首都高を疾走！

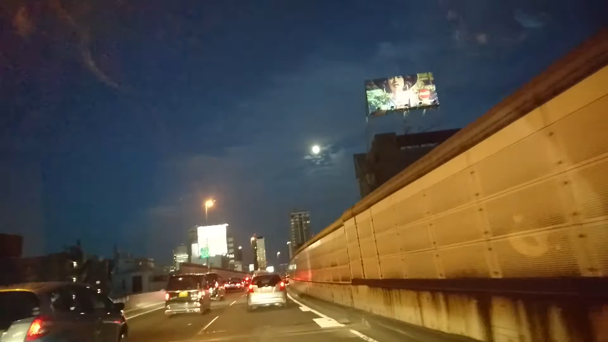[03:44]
派閥があればそちらに所属します。すごい。ああ、もう上しか見えなくなっちゃった。変な壁ができた。ああ、今日満月か。首都高すごいね、40キロ。これが高速道路だから考えられない。みんなどこ行ってんだろう。
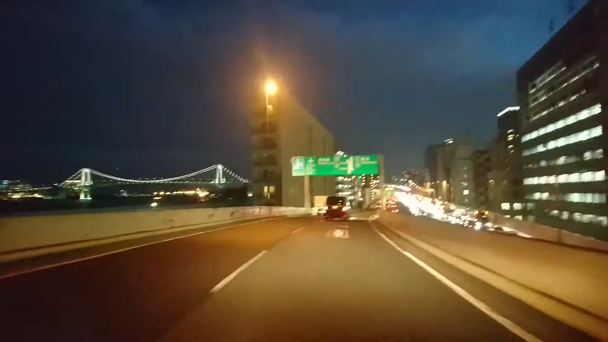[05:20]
見えてきました、レインボーブリッジ。もうすぐ隠れる、もうこのタイミング、もう意味がわからない。どういうこと、いきなりもうマンションでズンだった。マンションでズン、ズンの安、ズンの安。おー、カーブです、安全運転。
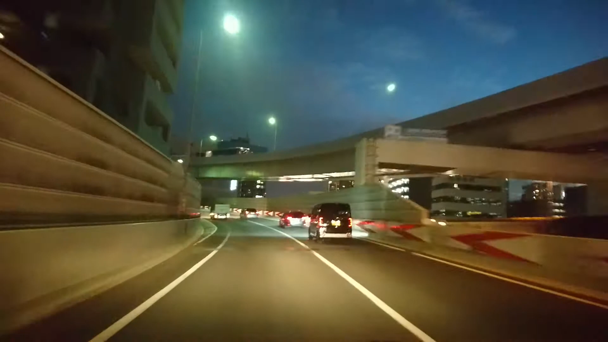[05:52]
さあ、こういうレインボーブリッジ、曲が入ってダメなのか。ああ、やばいやばいやばい。来ました、レインボーブリッジ。
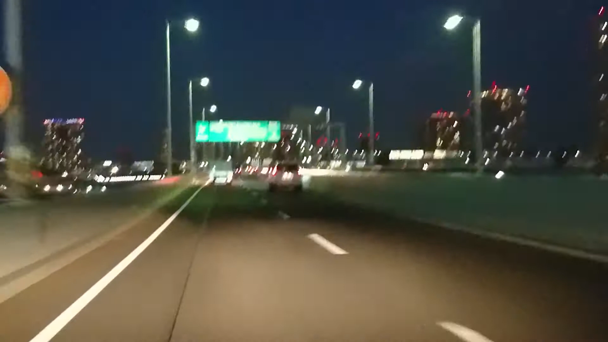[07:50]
なるほどね。左ばっかり見てた。いやー、でもこっちの景色いいな。
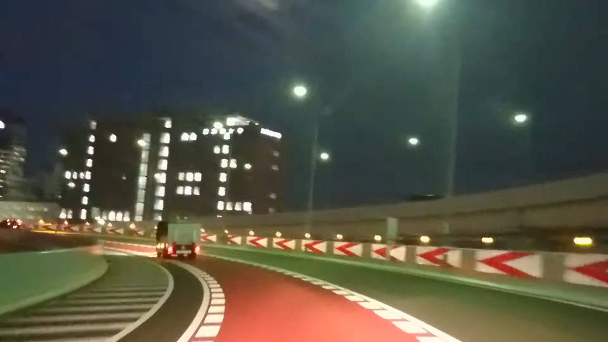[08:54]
前に来た。ああ、合流か。安全運転。
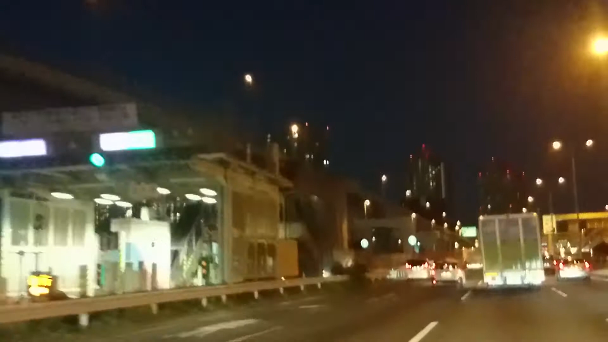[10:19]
側にちらっと見えてきてるのが日本一大きい観覧車、葛西臨海公園にある観覧車